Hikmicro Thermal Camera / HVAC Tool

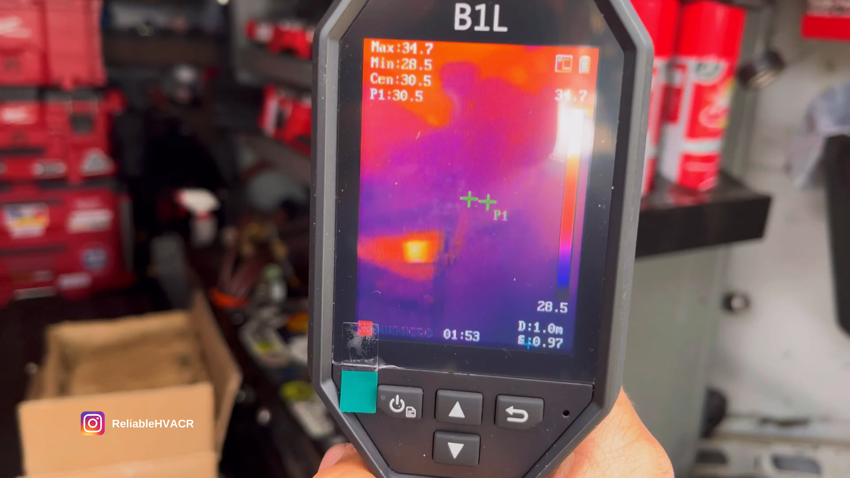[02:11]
and we will make some adjustments on this this is just me using it out of the box real quick
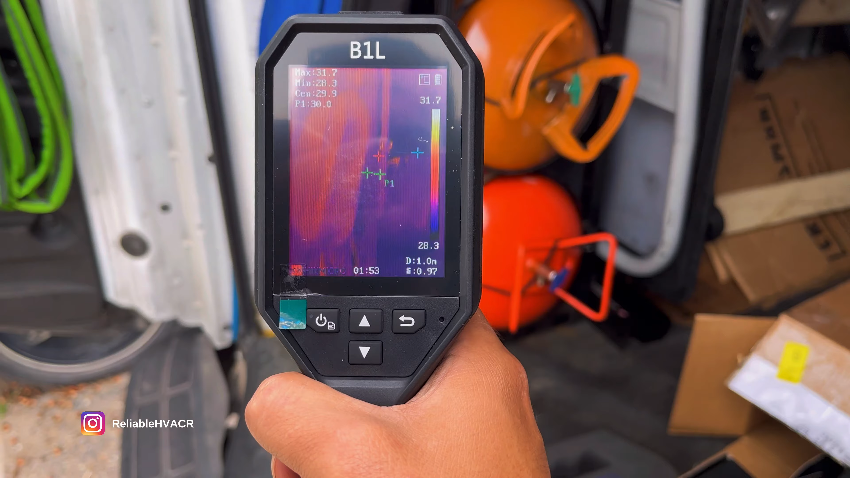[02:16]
slim
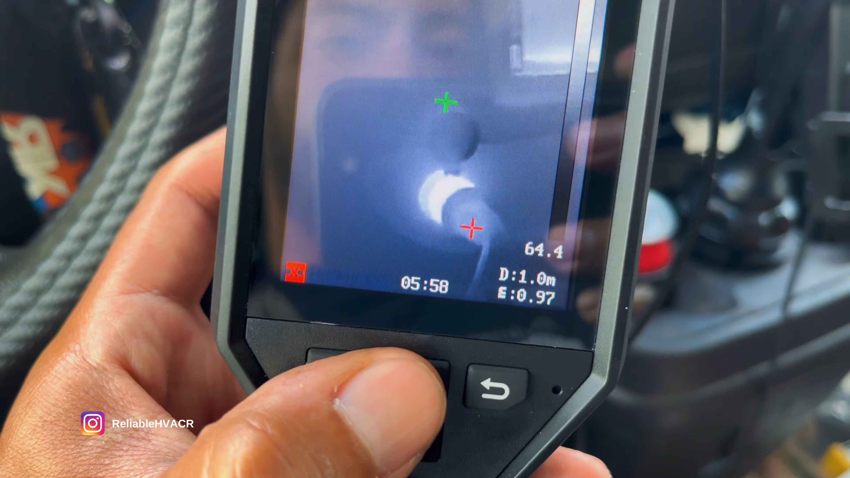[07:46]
So, it's black and white. The whiter, the warmer, I think.
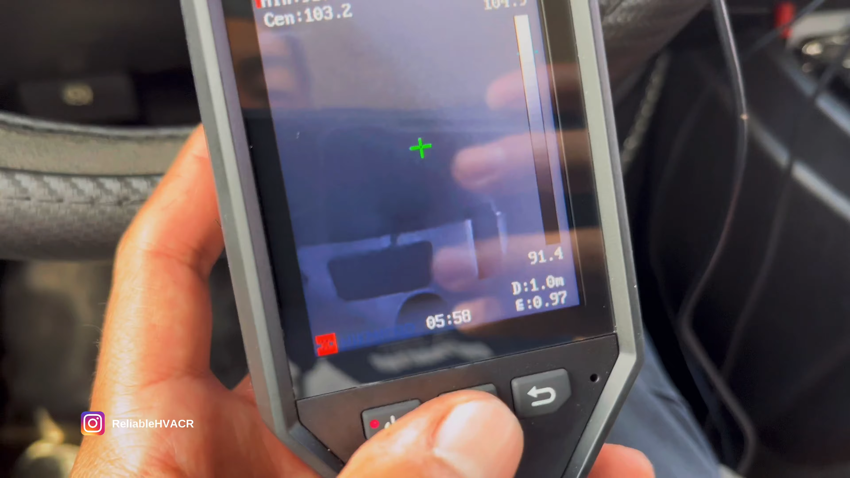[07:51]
And then, we have...
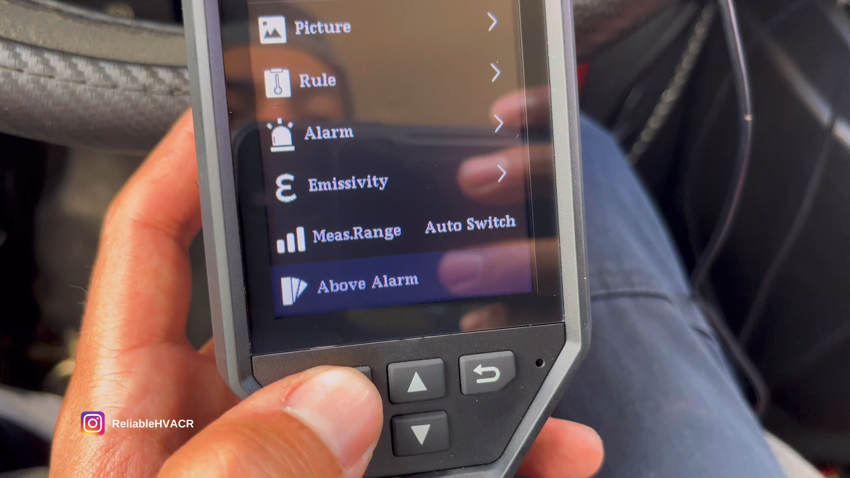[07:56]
You can set it to just for the alarm, which is kind of the same thing.
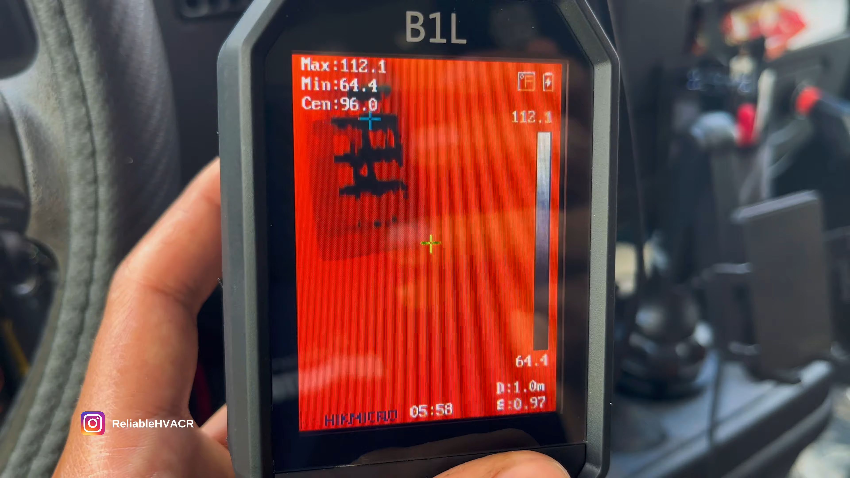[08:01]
It'll be all one color unless something is set to a certain alarm or anything.
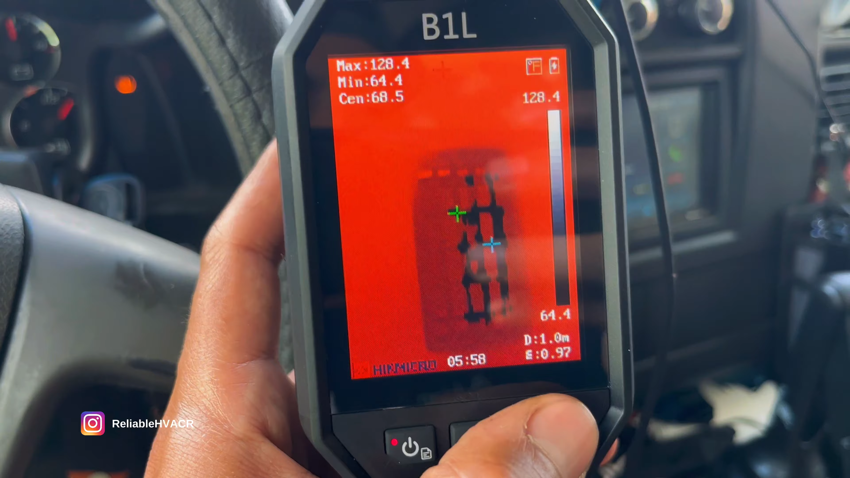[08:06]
That's a vent right there, so it's a little different.
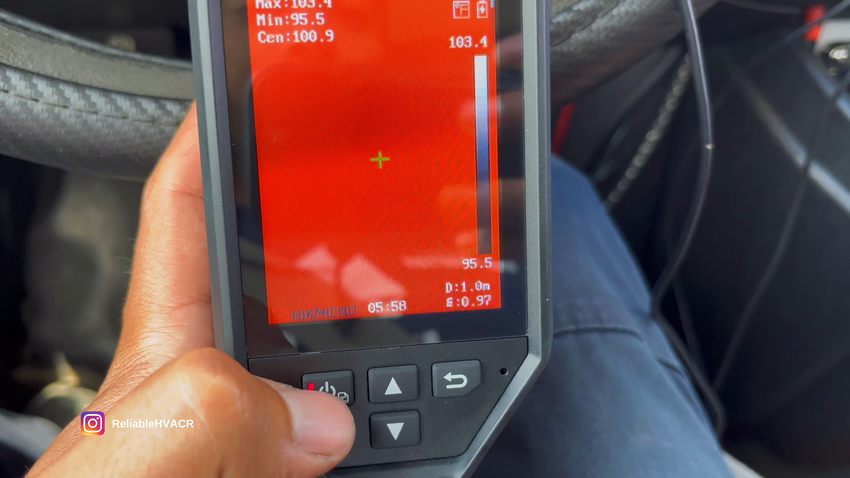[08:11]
And then, this is a default, which is pretty good for what...
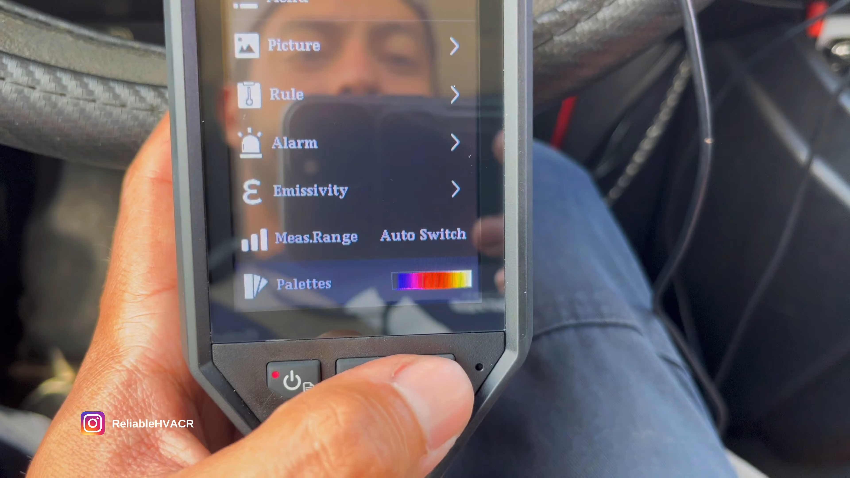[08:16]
If you're checking hot and cold spots.
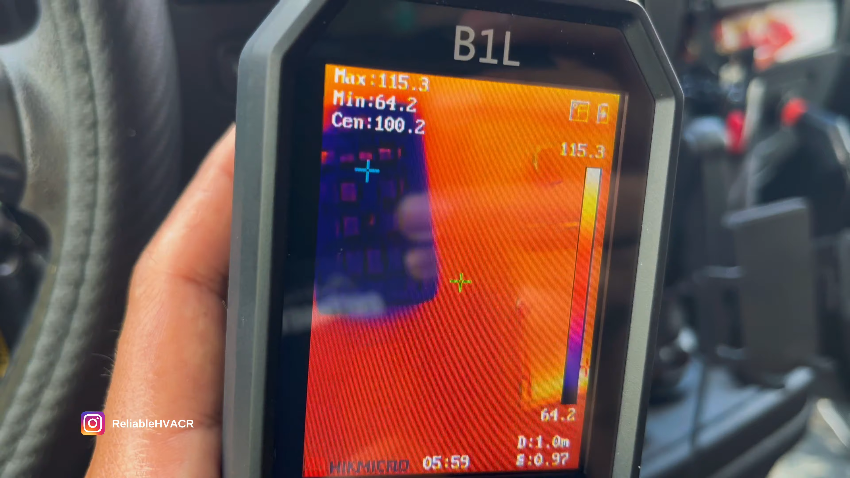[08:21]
So, you see that's a cold spot. The rest of it's warm-ish.
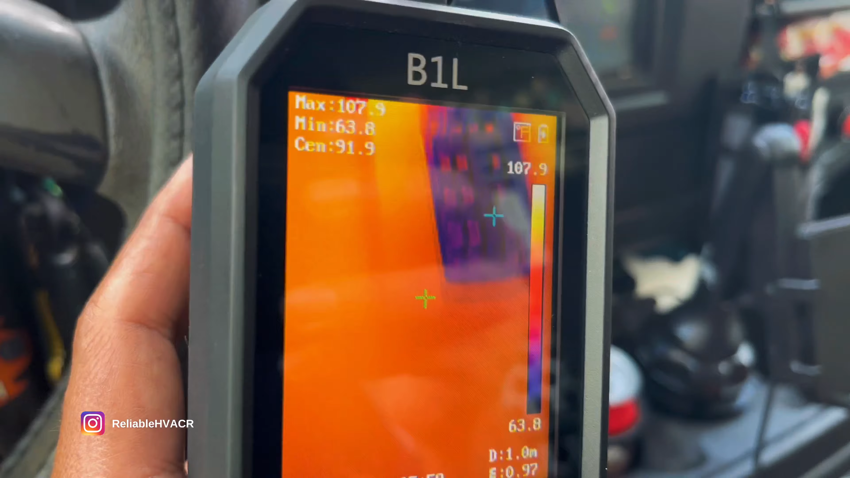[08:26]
That's a pretty good one. That's a default one that it came with.
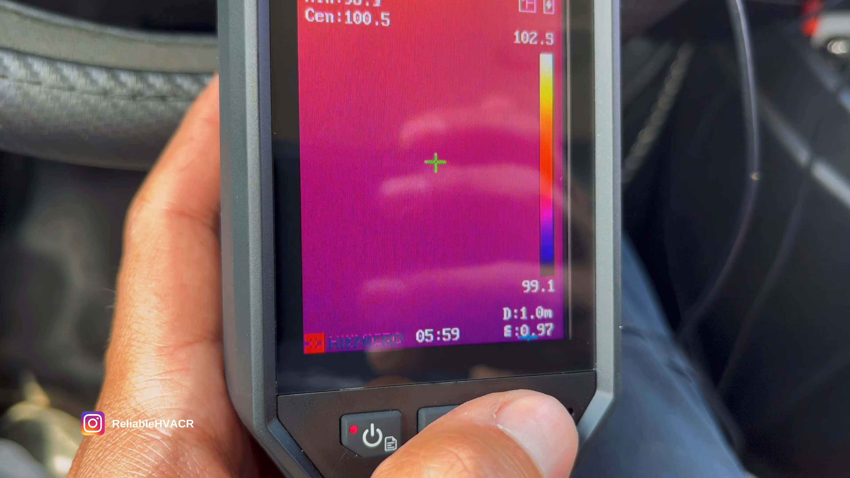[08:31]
And then...
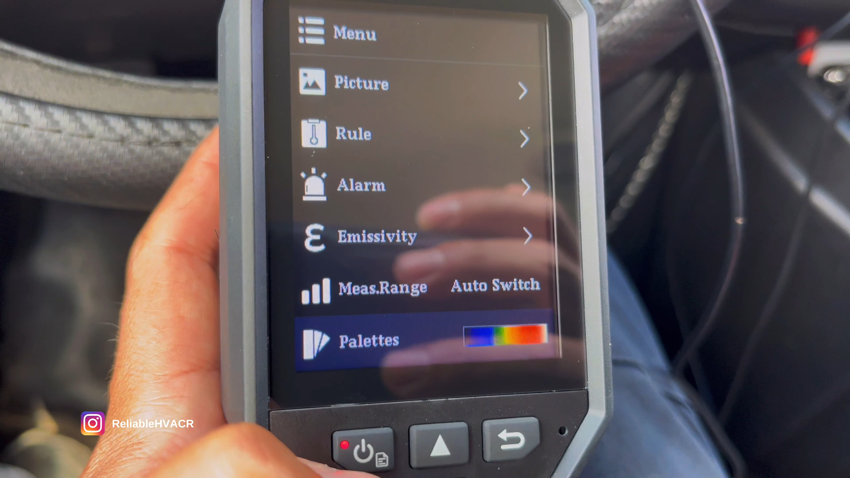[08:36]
This is one that I'm used to, that I've used before in other thermal imagers.
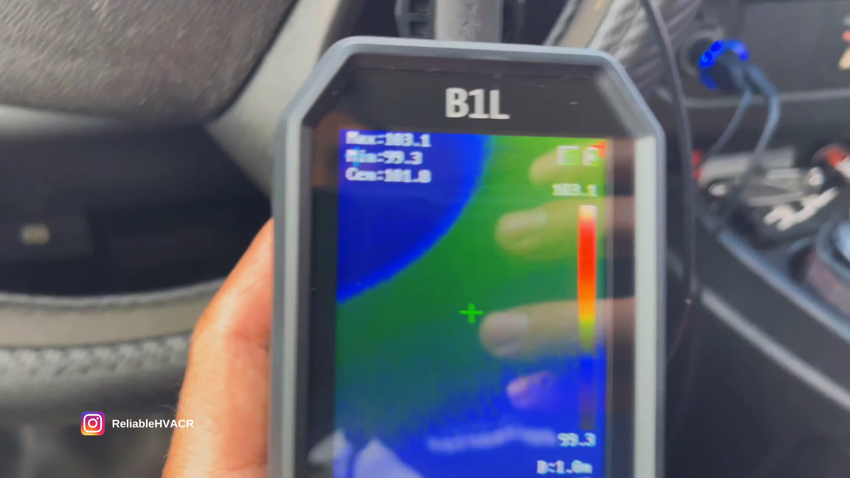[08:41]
That gives you more of a range.
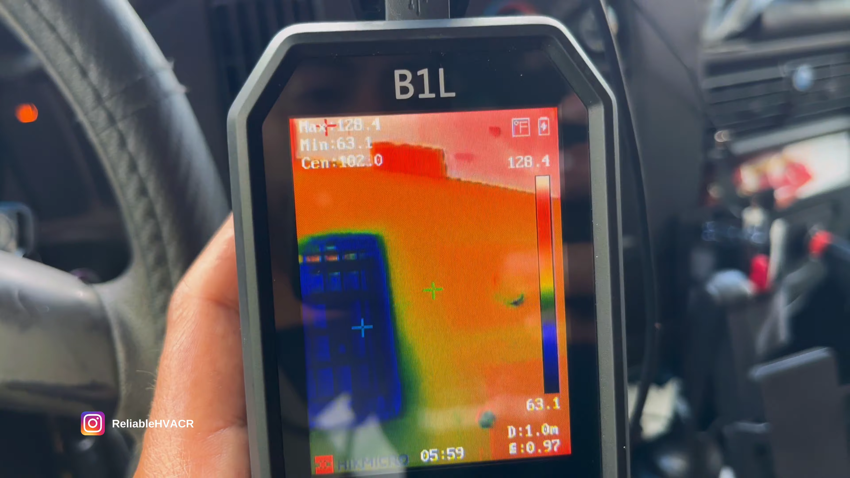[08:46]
So, like, blue is cold, red is warm, and then in between will be, like, yellow, green.
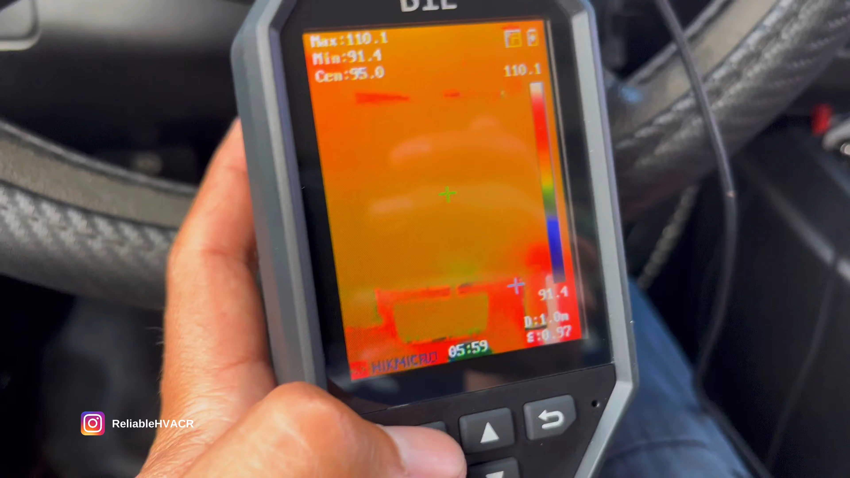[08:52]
So, that's a little broader range if you want temperatures. Your temperatures are in the top corner.
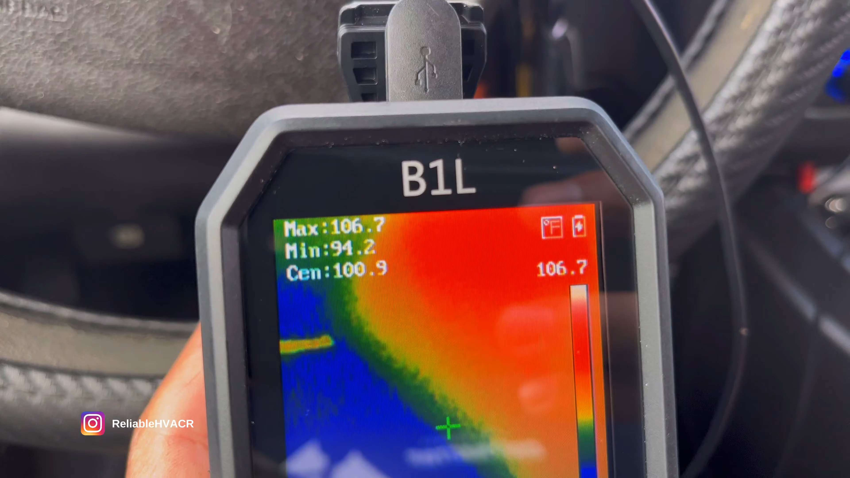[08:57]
You got max, min, and center. That's why I said the little crosshairs.
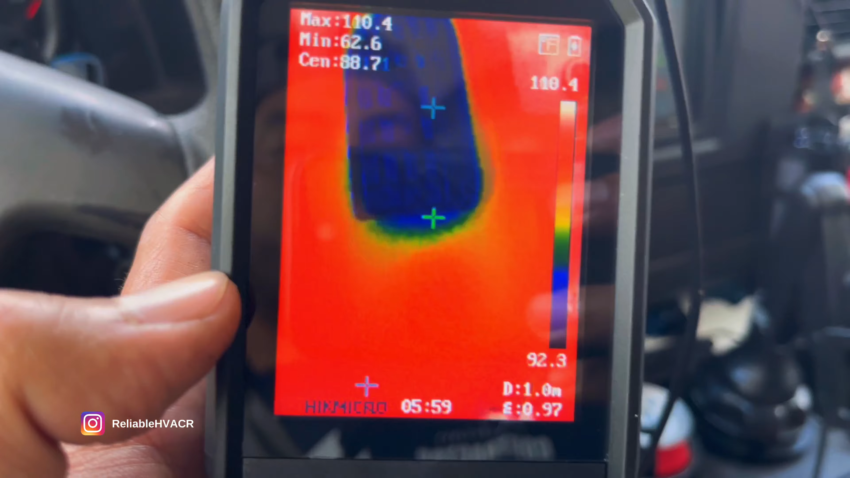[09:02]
So, wherever you see that light blue crosshair is going to be the coldest spot.
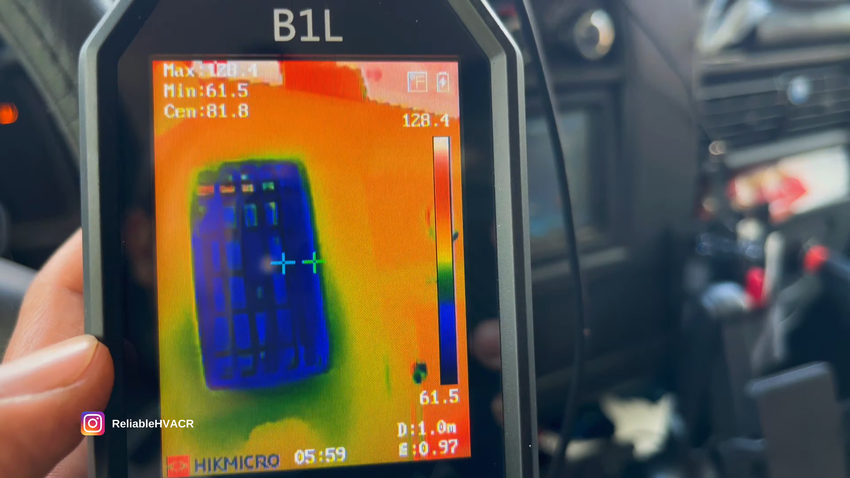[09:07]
And I'm not sure where the warmest spot went. But there should be one for warmest.
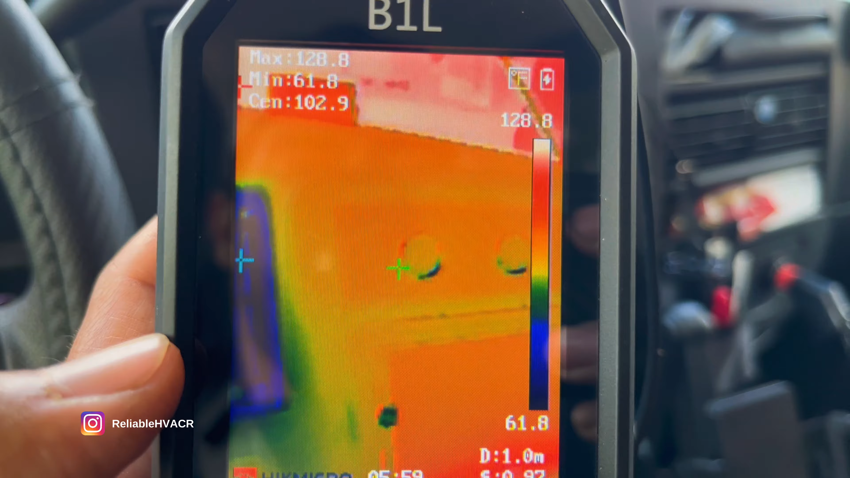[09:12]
Maybe up here. Yeah, you can see, like, a little red crosshair come out here and there.
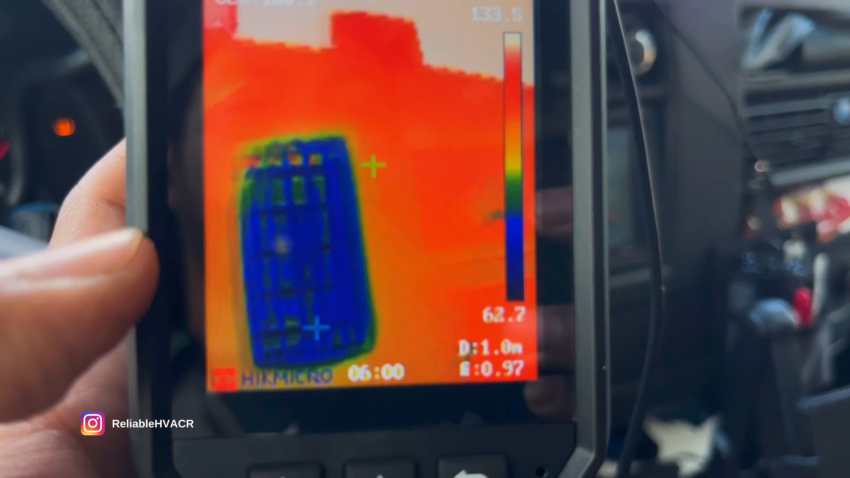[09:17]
And then your center is that green one. Of course, it'll change with whatever palette you're using.